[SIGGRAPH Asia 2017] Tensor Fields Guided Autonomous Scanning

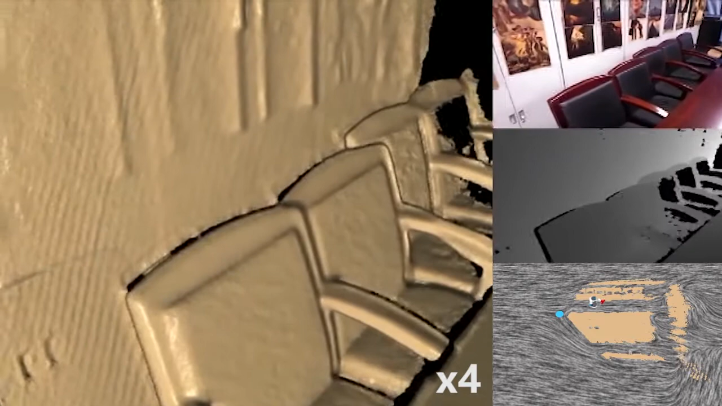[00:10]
The key idea is to guide the robot's movement with a geometry-aware directional field, computed based on the reconstructed scene.
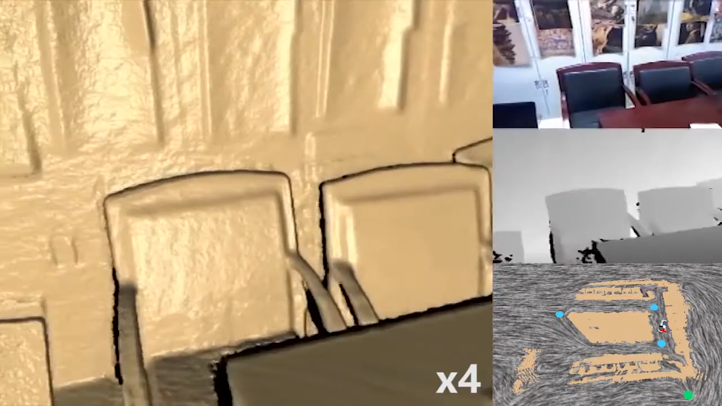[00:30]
Along the robot path, a 3D trajectory is computed for the RGBD camera mounted in the robot's hand,
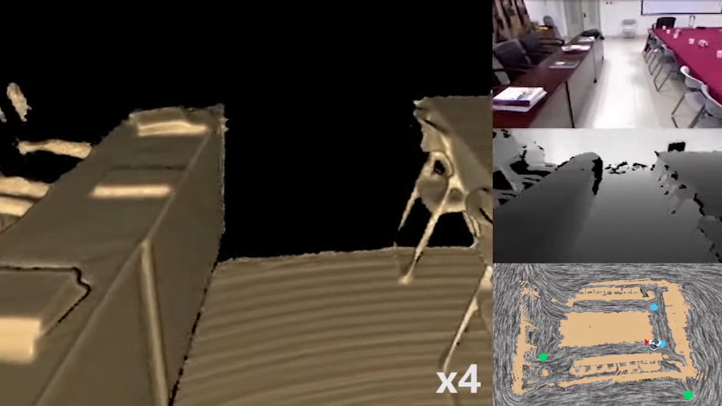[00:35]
to maximally cover the unobserved scene regions.
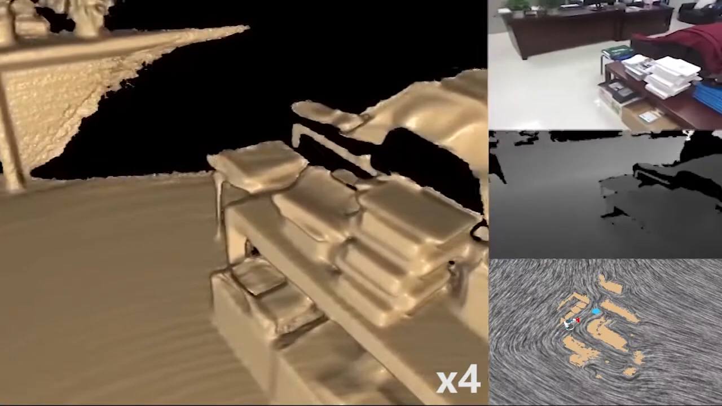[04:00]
Here, we show the reconstruction results obtained by our system.
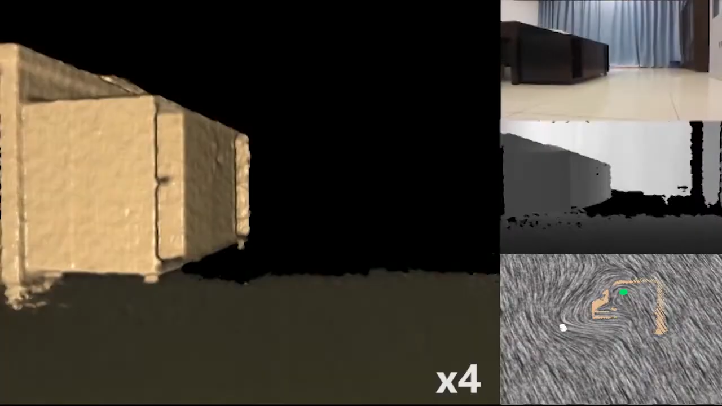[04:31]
In other words, a turtlebot mounted with a fixed forward-looking depth camera.
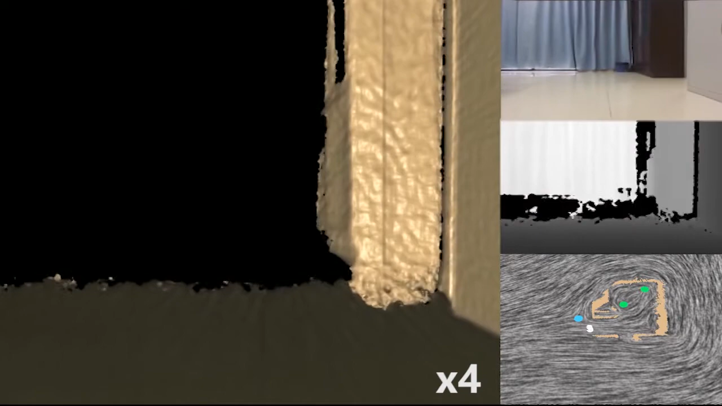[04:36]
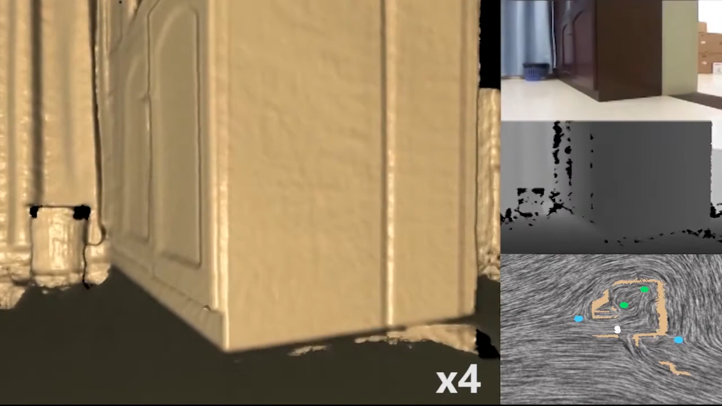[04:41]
In this test, the computation of camera trajectory was disabled and only the field guidance was tested.
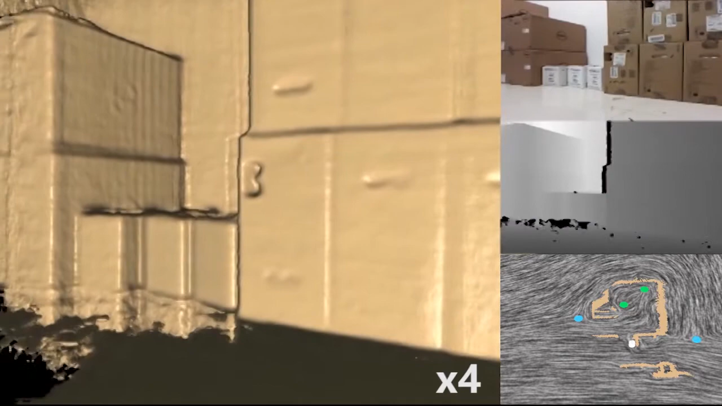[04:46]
Although without camera control, our system can still achieve a good scene coverage with quality reconstruction, thanks to the smooth guidance field.